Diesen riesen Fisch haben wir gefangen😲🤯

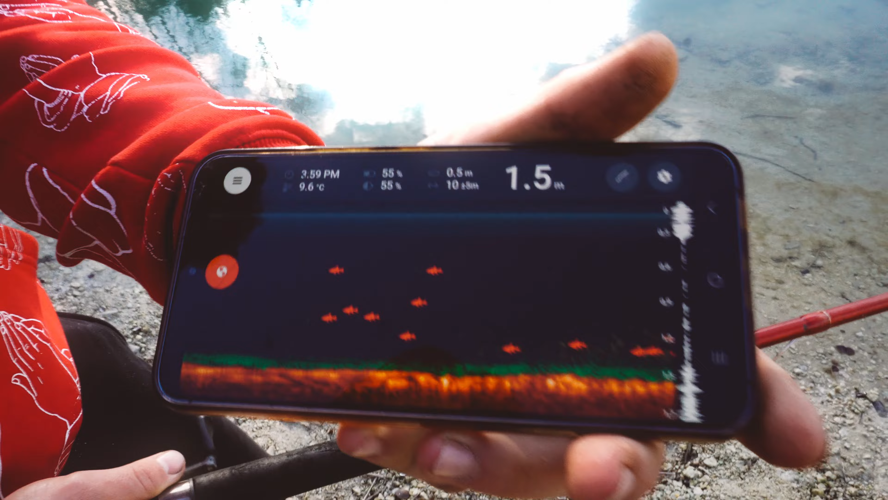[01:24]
On screen: depth 1.5 m, water 9.6°C
Rotfedern, Rotaugen, kleine Brassen. Wie man hier unten sieht. Das steht zwar. Das heißt es geht die ganze Zeit das Gleiche.
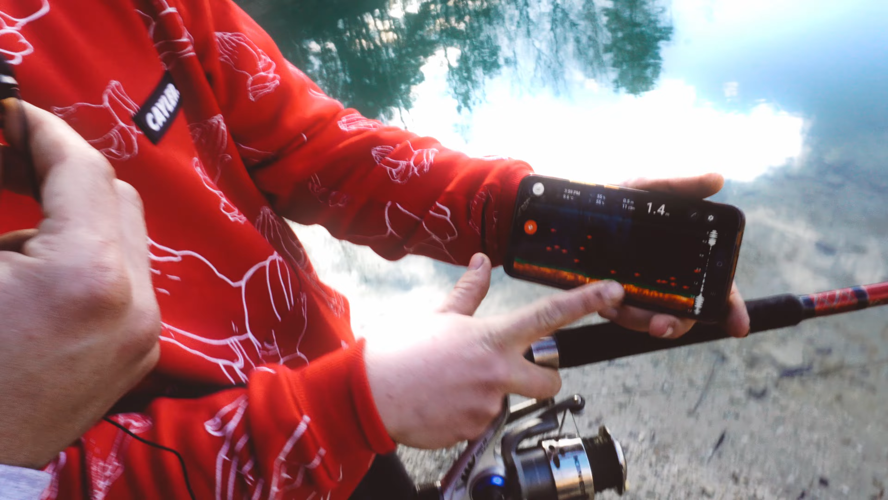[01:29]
Aber seht ihr dieses Gelben. Die Sicheln. Das ist unser Futter das wir angefüttert haben.
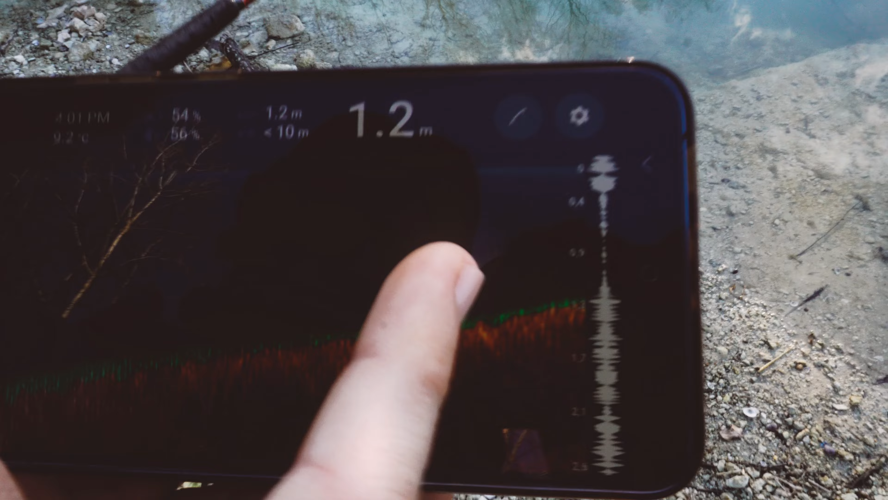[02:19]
On screen: depth 1.2 m
Das gelbe was man hier sieht. Oh da sieht man die ersten Füße. Das ist der erste Karpfen wahrscheinlich. Hier sieht man das.
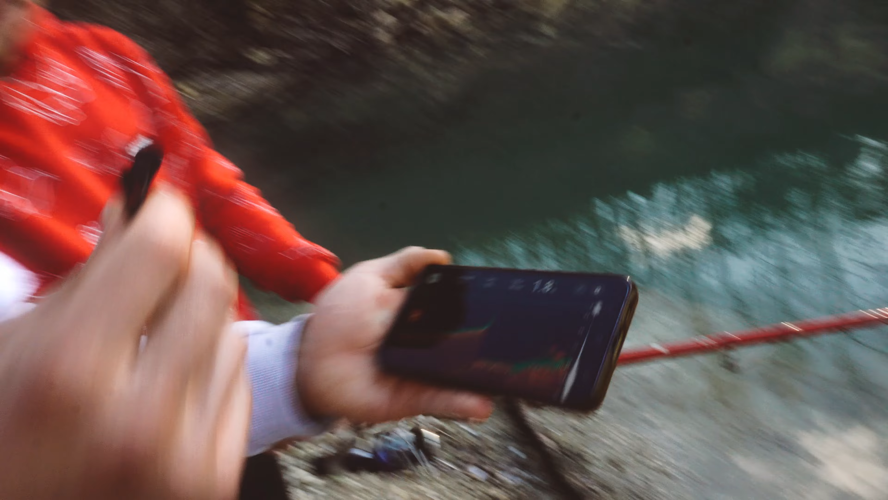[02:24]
Und das ist auch genau um Futter drin. Genau um Futter. Das gelbe Zeug ist das Futter hier.
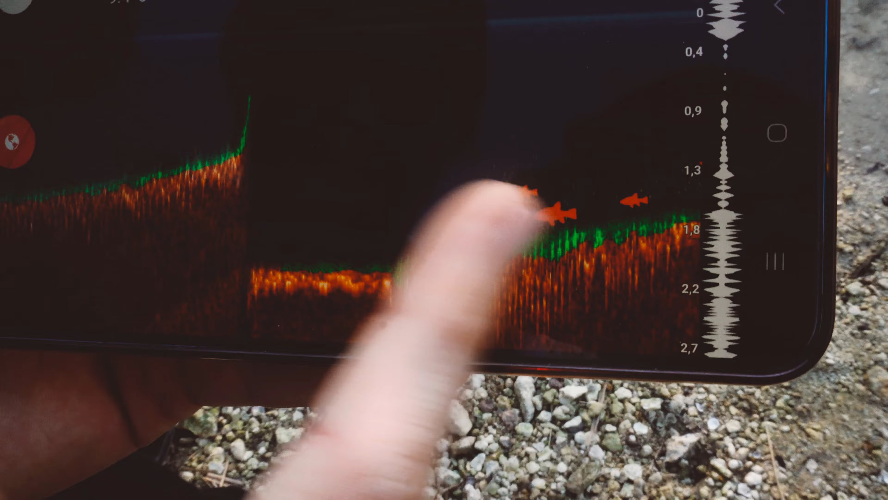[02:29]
Das sind zwei kleine Fische und ein mittelgroßer. Wir scannen nochmal hier wo die anderen Ruten sind. In der Sonne. Oh ja da sieht man direkt.
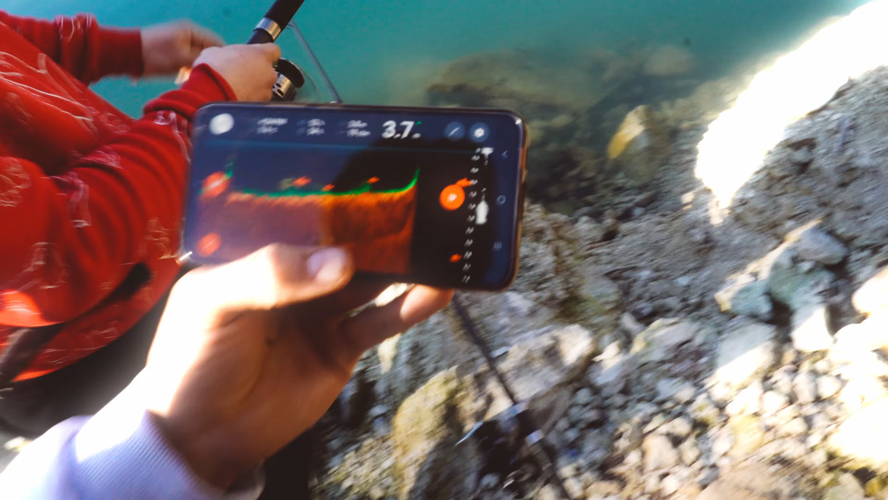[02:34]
Da habe ich gefüttert. Da sieht man auch direkt hier. In der 0,9 Meter Tiefe sieht man direkt hier den ersten dicken Fisch.